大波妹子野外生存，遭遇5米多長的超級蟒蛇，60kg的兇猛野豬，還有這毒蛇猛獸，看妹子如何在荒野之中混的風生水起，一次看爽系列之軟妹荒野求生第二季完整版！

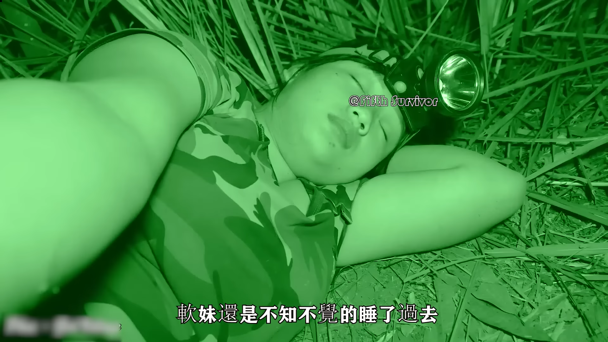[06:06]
不过随着外面传来了动静之后软妹可是醒了过来并且开始小心翼翼地查看起了外界来慢慢地软妹便发现了一只野猪的身影看情况这只野猪应该是之前两小一大里面的一只小野猪此时的野猪可是小心翼翼地来到了陷阱下方没发现危险之后便
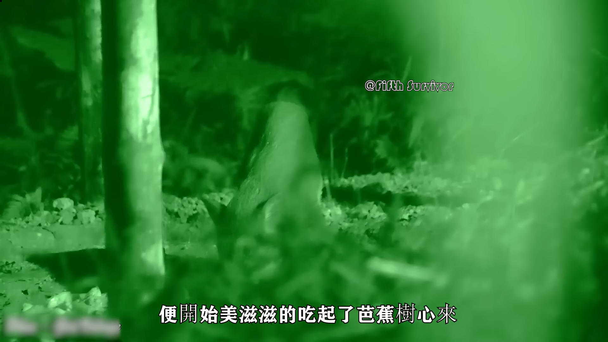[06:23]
开始美滋滋地吃起了芭蕉树心来而远处观望那的软妹也是有些纠结在考虑要不要将陷阱放下毕竟一只小野猪肉可是不少
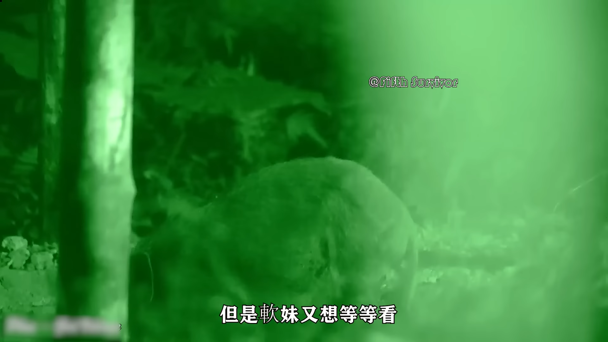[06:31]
但是软妹又想等等看大野猪是否会到来就在它纠结的期间另外一只小野猪似乎发现了这只猪在吃东西
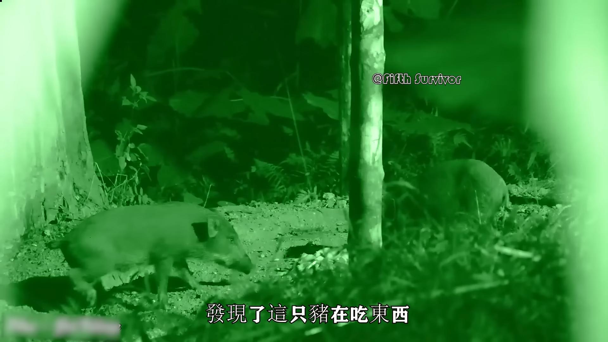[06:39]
它也是开心地跟了上来准备大块朵一一番看得软妹想要准备放下陷阱来然而正在这时令软妹最为惊喜的是最大的一只野猪也出现了并且向着两只小野猪的方向走了过去
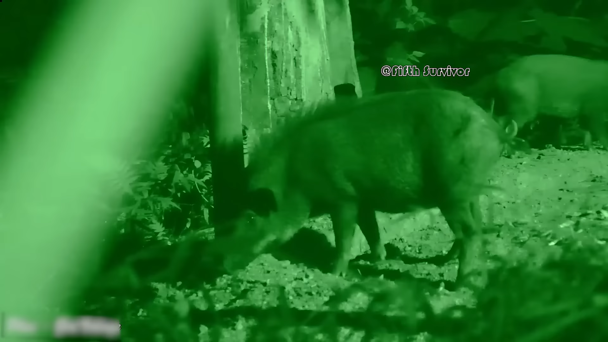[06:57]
大野猪稍微查看一番四周之后也是悠哉悠哉地走向了食物开吃了起来小野猪则是不敢上前抢食看着大野猪吃得十分欢乐的软妹心中更是十分的欢
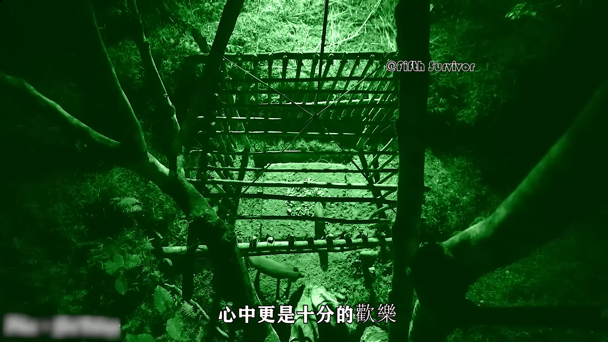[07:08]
乐这个野猪到来的过程后续查看树上的摄影机画面时看起来那是最为清晰和明朗的
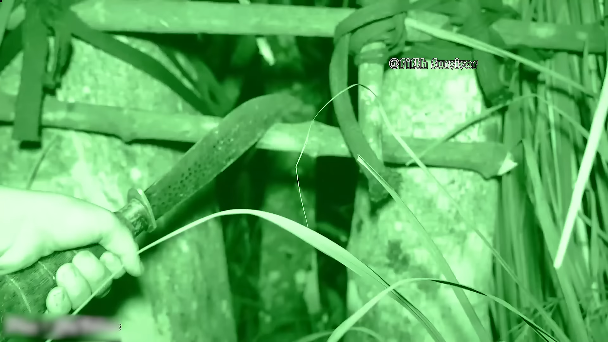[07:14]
随着软妹一刀
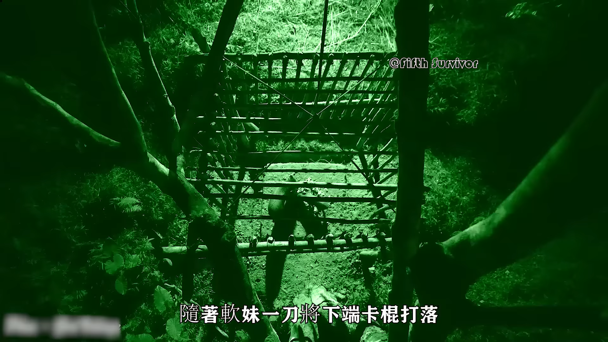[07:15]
将下端卡棍打落陷阱瞬间便直接落下将其中一大一小两只野猪关在里面
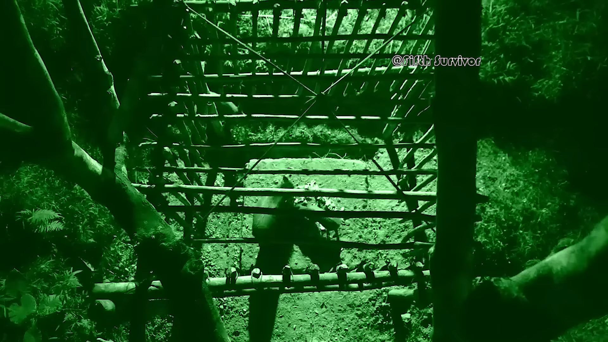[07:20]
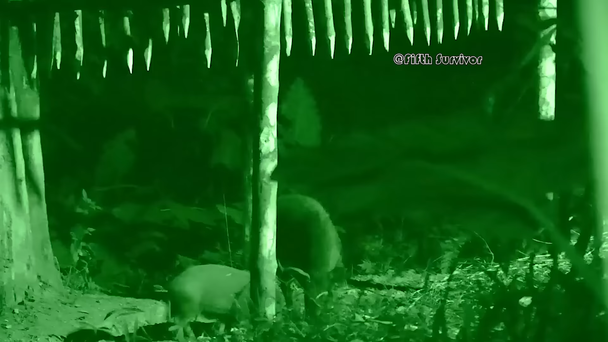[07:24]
不过令软妹没想到的是似乎小野猪身子太小竟然拼了命一般地从木棍缝隙中捡出去好
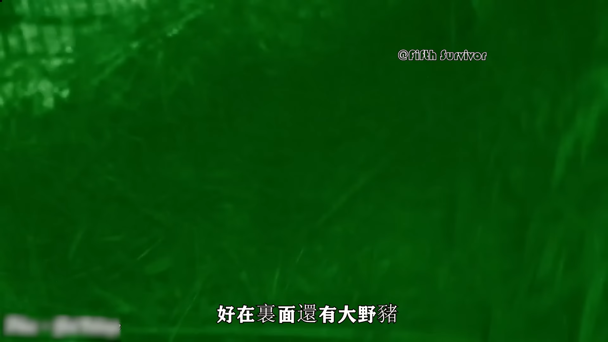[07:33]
在里面还有大野猪因此软妹快速地拿上工具冲向了陷阱处
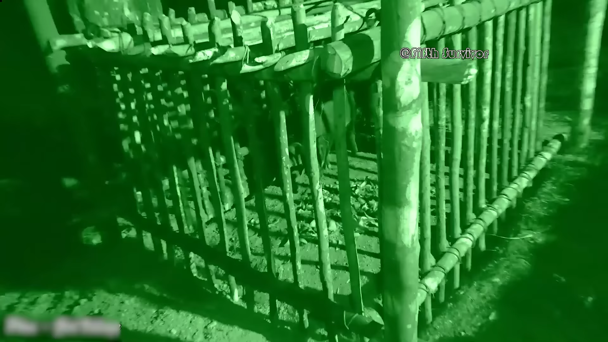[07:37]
一番查看之后此时陷阱妹只剩下了这一只大野猪